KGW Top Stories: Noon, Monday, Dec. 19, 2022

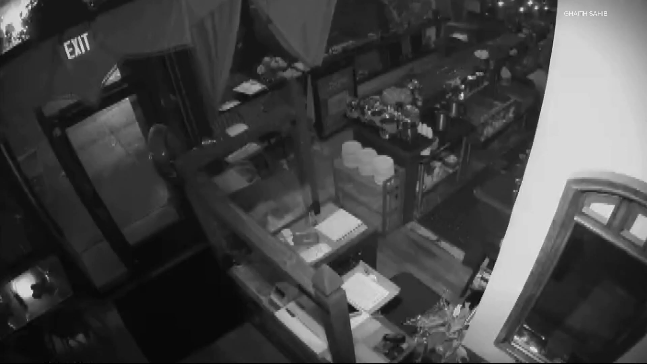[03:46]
You can see the thief on this security footage. Damaging windows, stealing cash, liquor bottles too. The owner says this is the fourth time this has happened in the past year and a half.
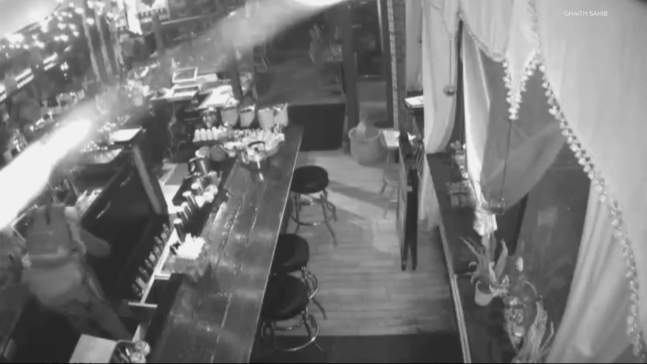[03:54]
The restaurant has been in Portland for about a decade, and the owner wants the city to step up.